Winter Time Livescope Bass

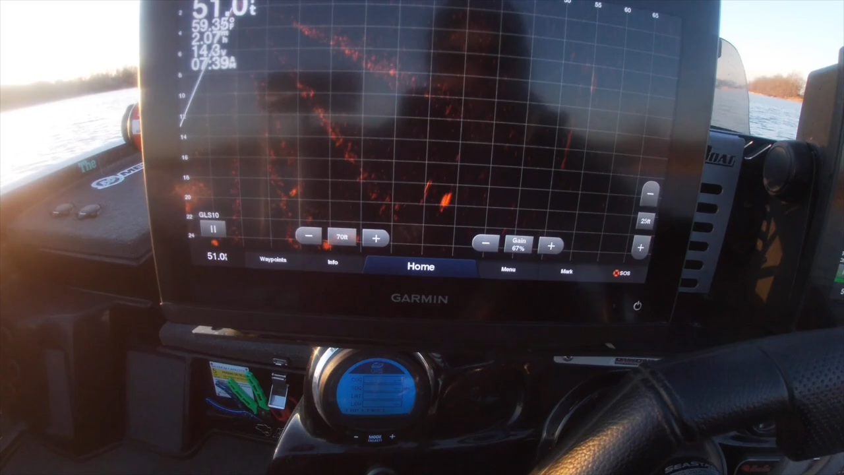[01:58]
Just got here, set the trolling motor down.
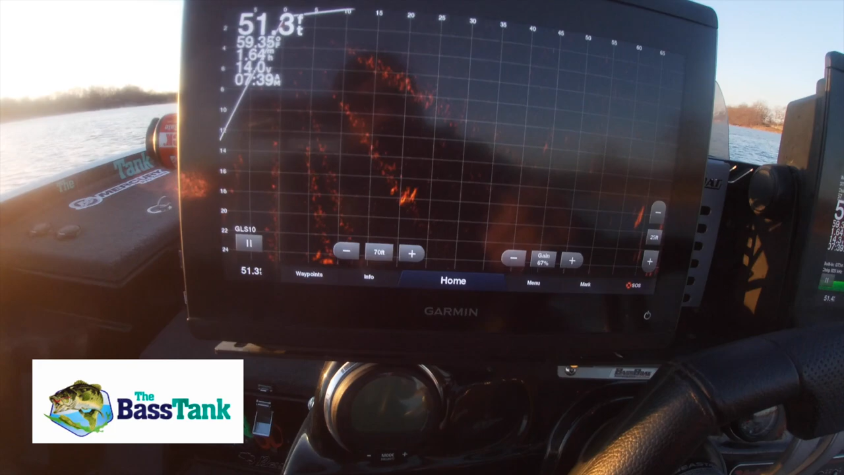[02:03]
On screen: depth 51.3 ft
Coolest thing that Bass Tank has done for me is they have linked together the units.
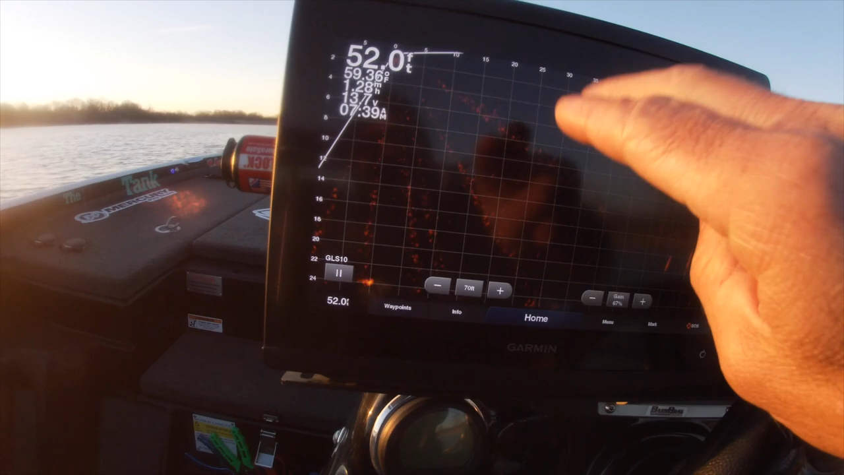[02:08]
On screen: depth 52.0 ft
All three units are linked together.
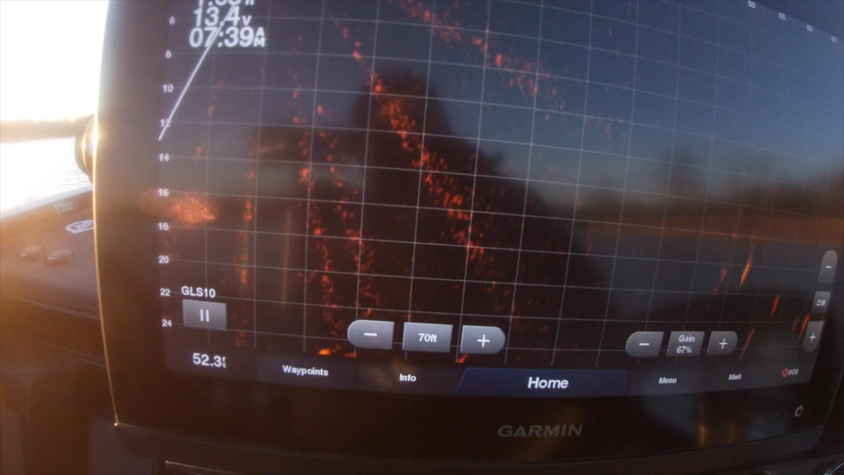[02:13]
30 years tournament crappie fishing, I've never had units linked together because I would install the units and I wasn't very good at it.
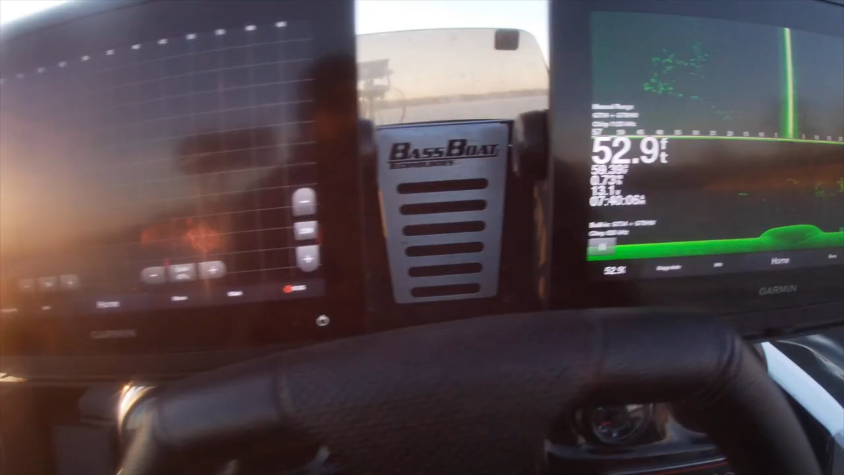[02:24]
On screen: depth 52.9 ft
What I've done, I've drove out here and look at the bait.
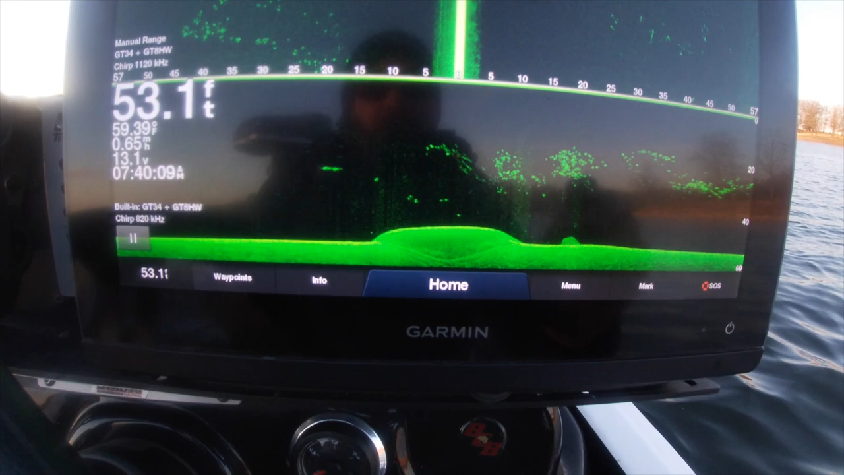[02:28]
On screen: depth 53.1 ft, water 59.39°F
Today we're bass fishing, but this applies to any fishing. It's winter time.
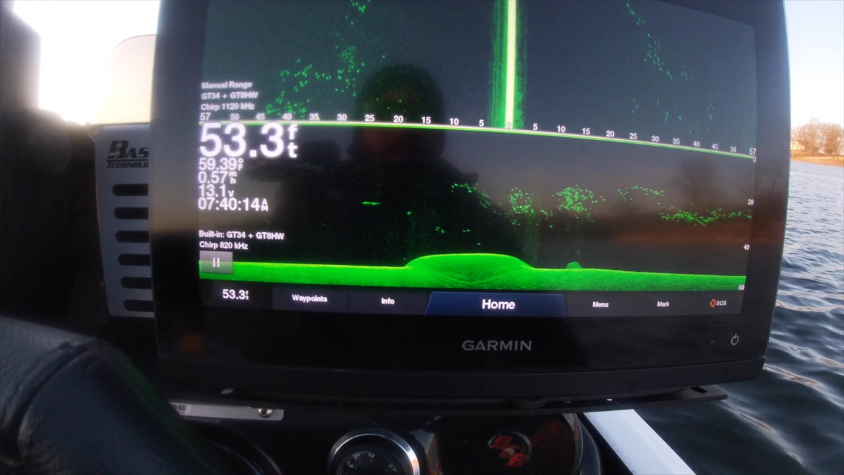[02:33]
On screen: depth 53.3 ft, speed 0.57 mph
Even though the water temperature is 59 degrees, we'll talk about why it's 59 degrees in January,
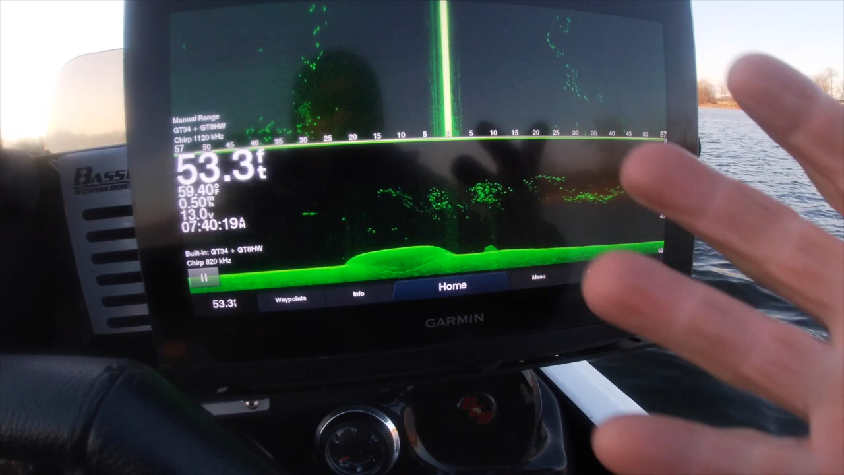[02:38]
On screen: depth 53.3 ft
and my hands are freezing because it's 27 degrees, power plant lake produces hot water.
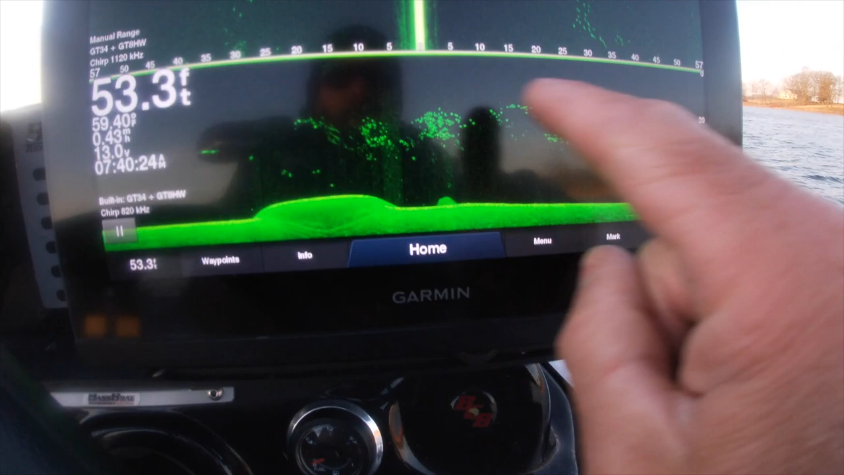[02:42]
On screen: depth 53.3 ft, water 59.40°F
So, but look at the bait. Bait everywhere. So, and then bait on Livescope.
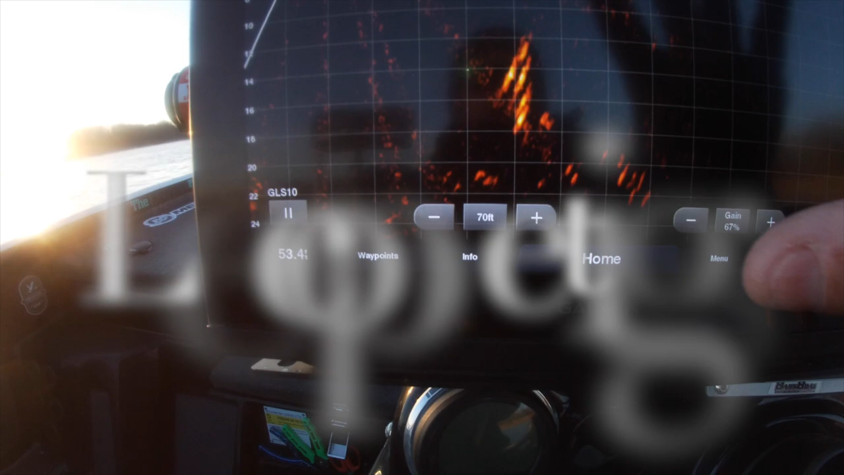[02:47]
So let's set up our Livescope back here. And what I'm going to do is set this GoPro back here,
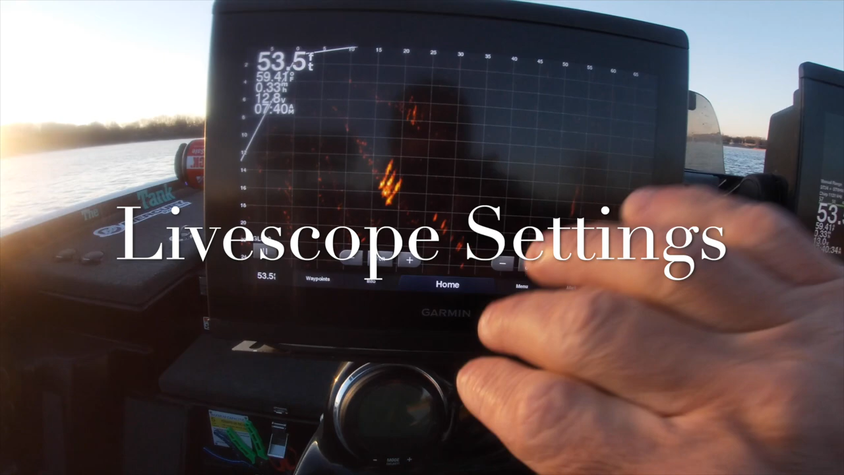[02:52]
On screen: depth 53.5 ft
and hopefully you guys can watch me cast to these bass if we ever get to see a bass.
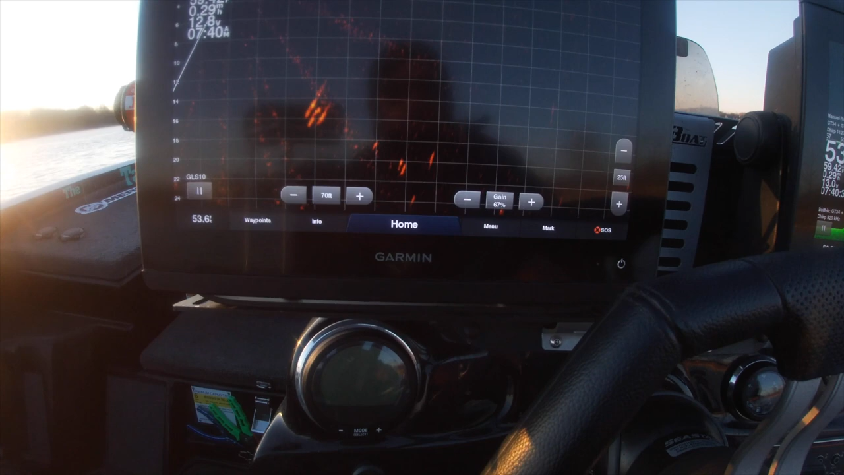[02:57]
So let's go through my settings.
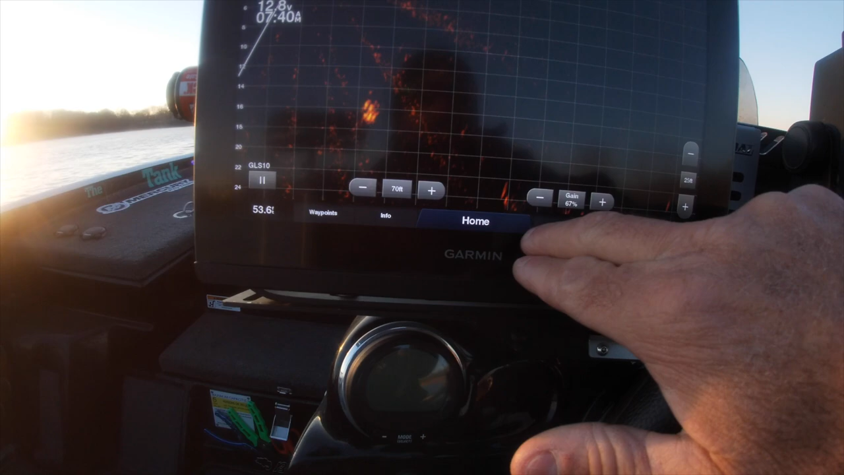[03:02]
All right, first thing I'm going to do, home. That's not what I wanted. Livescope. Come on now.
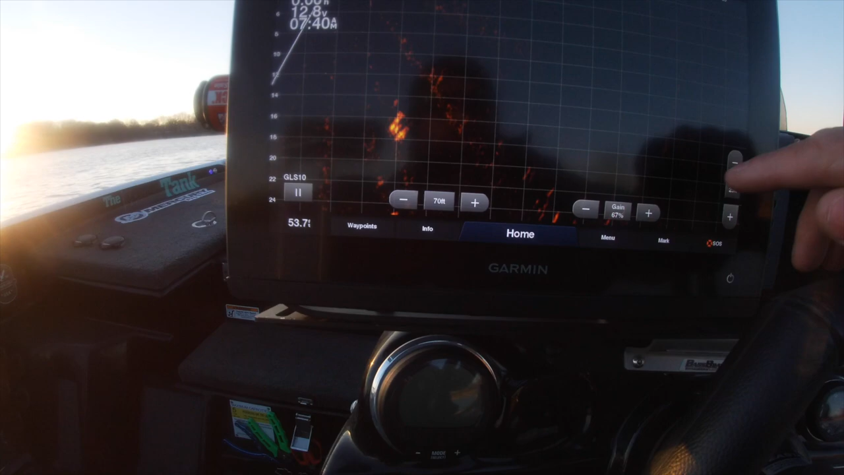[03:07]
Menu. Sonar setup. Appearance.
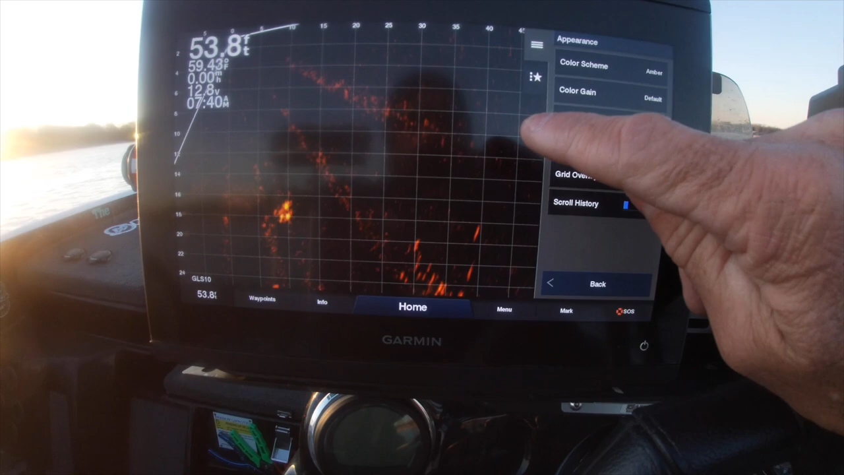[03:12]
On screen: depth 53.8 ft
First thing I'm going to do, I'm going to check two things. Color. Color scheme.
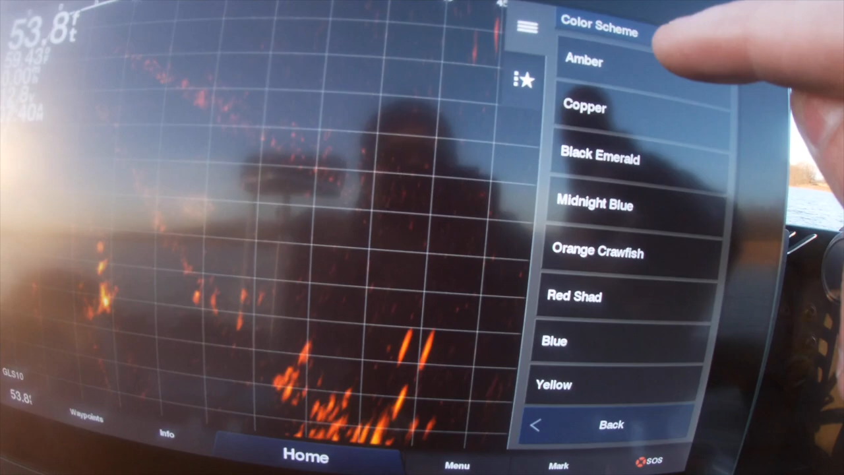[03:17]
There's two color schemes that I'll use, and I think everyone uses amber and black emerald. I love the black emerald. Ooh, I like that. That's cool.
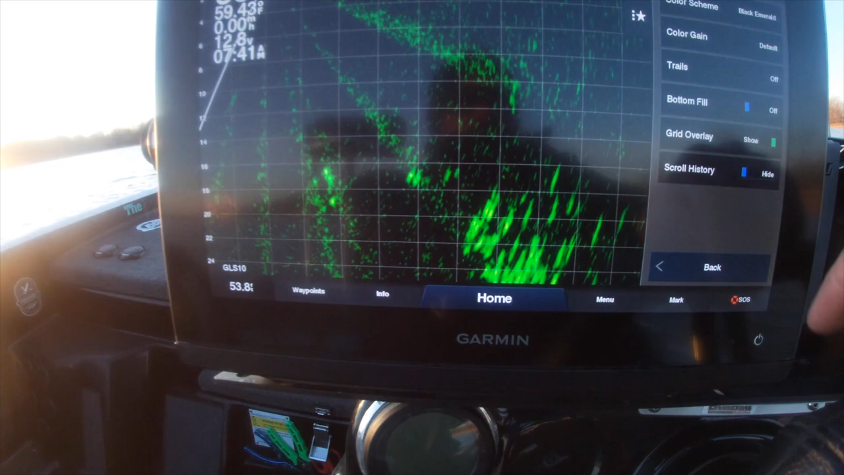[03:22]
Just started using it this year. A lot of crappie guys in love with it. I'm in love with it, especially on this side down imaging.
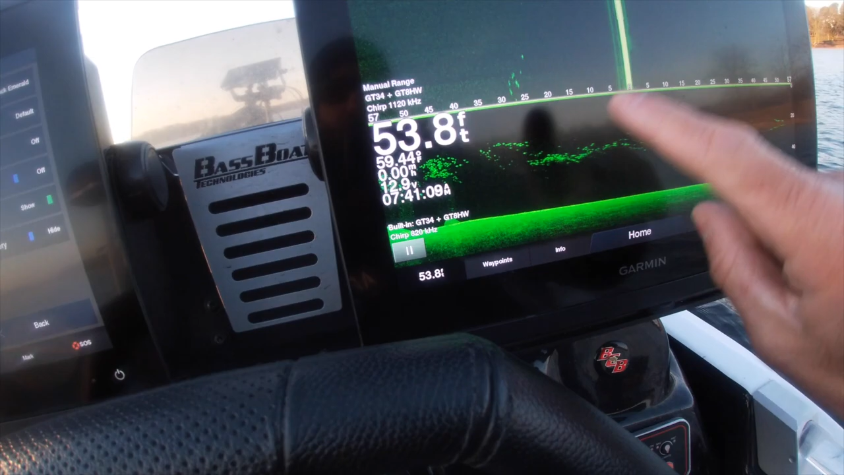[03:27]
On screen: depth 53.8 ft
Something else to always check, something people don't look at.